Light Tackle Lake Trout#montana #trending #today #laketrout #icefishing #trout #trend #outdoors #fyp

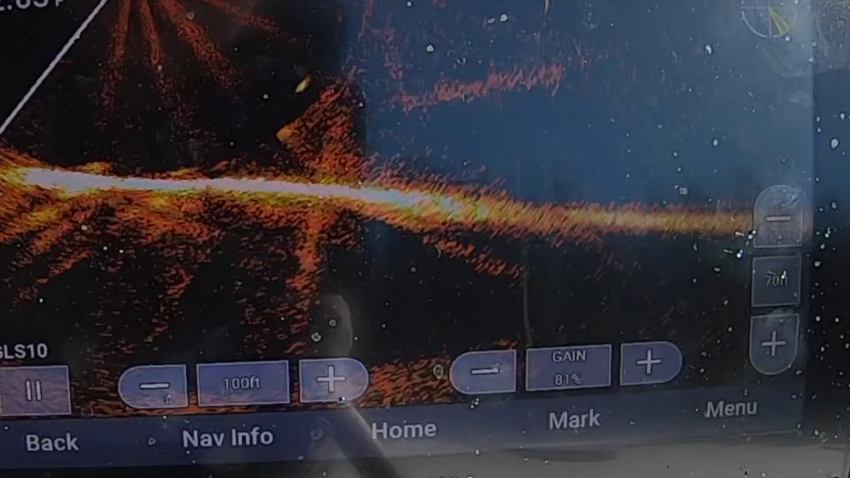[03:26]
All right, there's a fish ray he's been fighting right there. He is 20 feet down, 20 feet away.
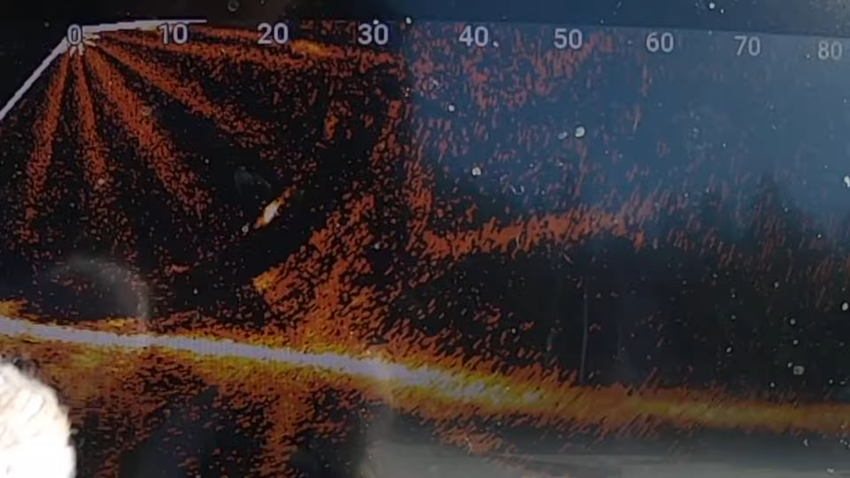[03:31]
And he's nose down again. And he's turned. He's turned away on you. He's trying. How long is the fight?
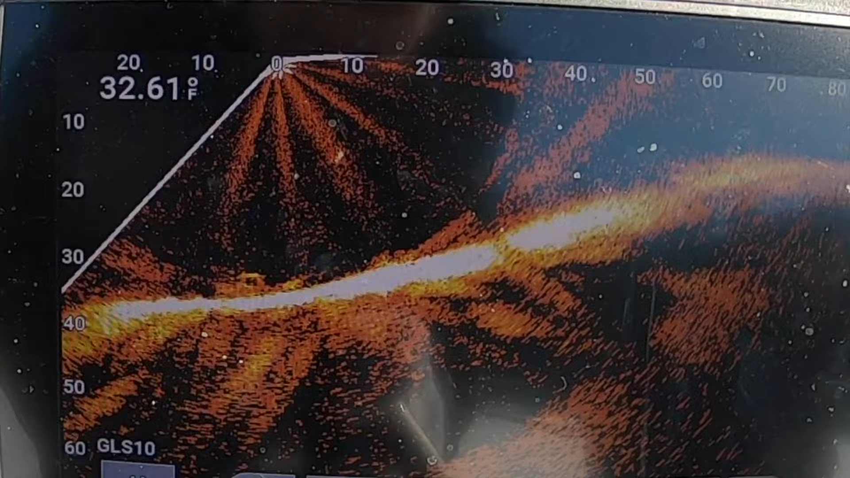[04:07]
On screen: water 32.61°F
Yeah, he's fighting. He's at the bottom. He gaining? Um.
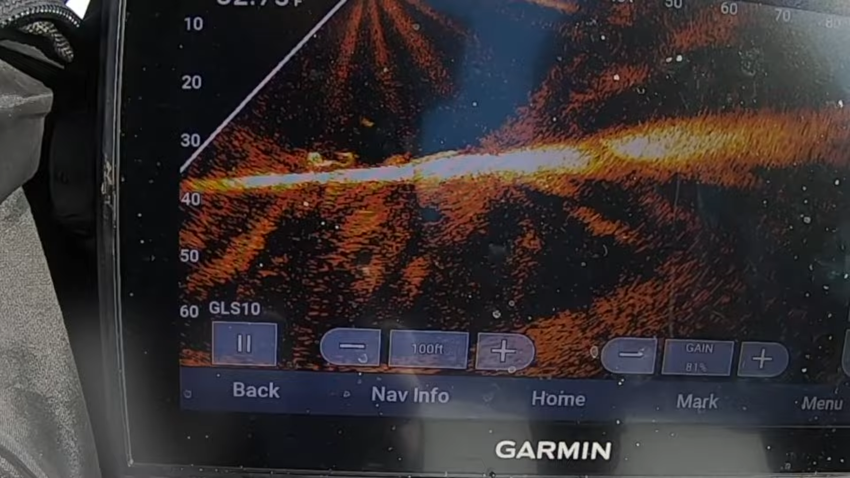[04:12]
Oh, he's straight below my hole. Nope.
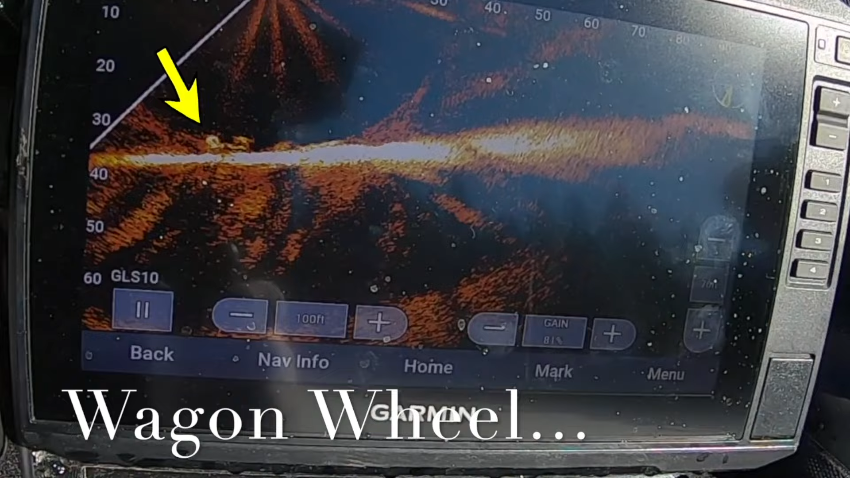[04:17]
Between you and me, probably 20 feet down. Fighting. Yep.
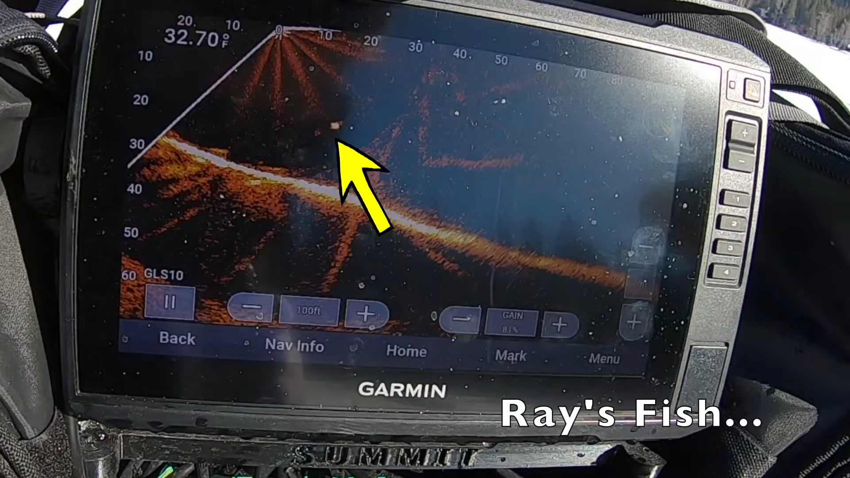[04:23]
On screen: water 32.70°F
He's 15 feet away right from me to you. So he's just past the hole, 20 feet down.
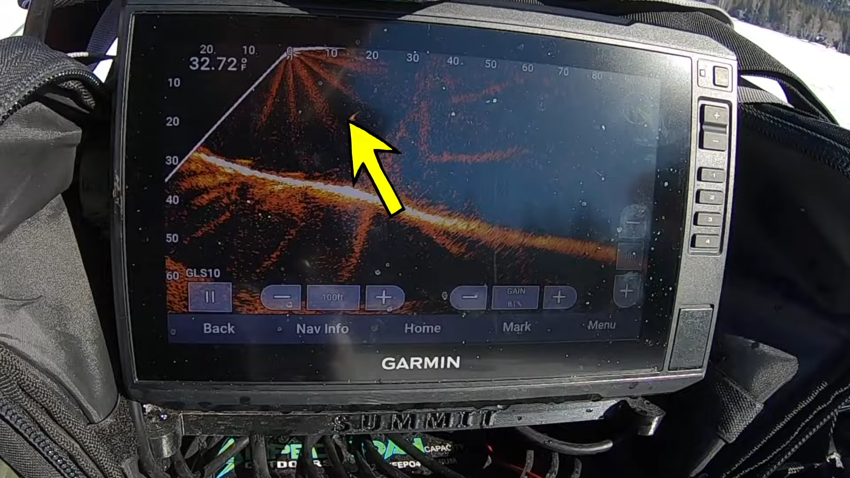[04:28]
On screen: water 32.72°F
He's got to be close. 10 feet down, 10 feet away. Probably right underneath your feet.
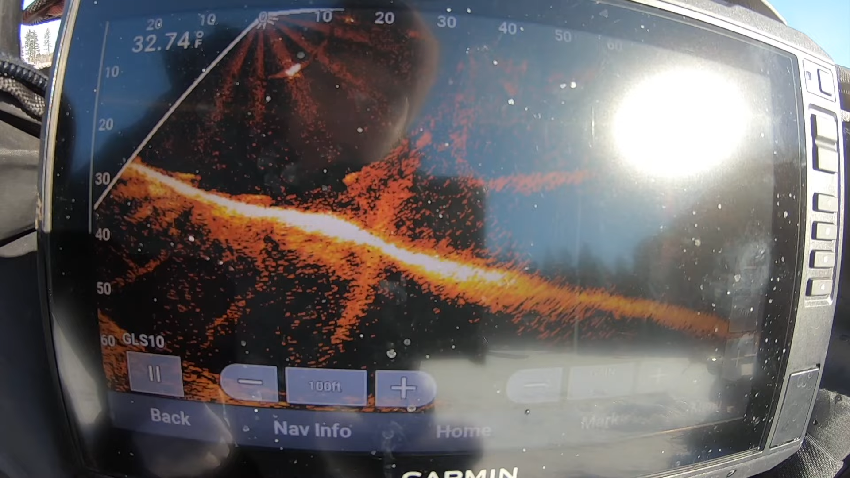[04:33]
On screen: water 32.74°F
10 feet down. I'm tired. My freaking hands are tired. He's still got fight in him.
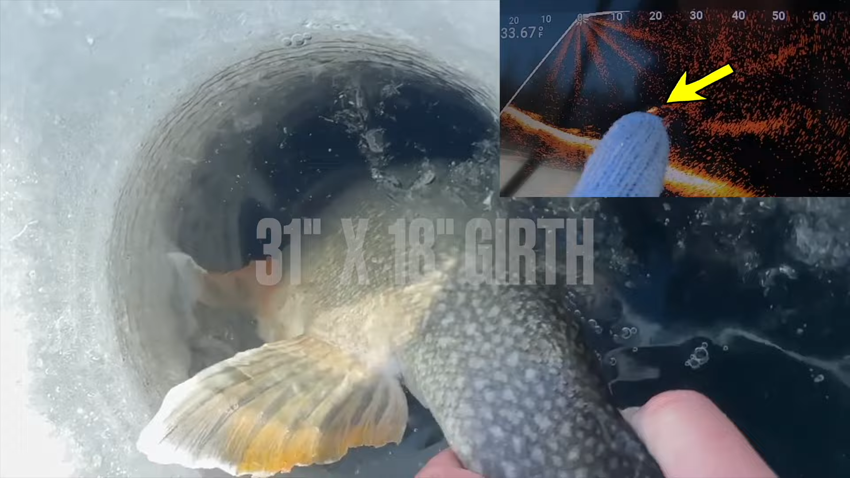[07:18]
Straight down. Straight. Straight. Right back where we came from. Oh my god.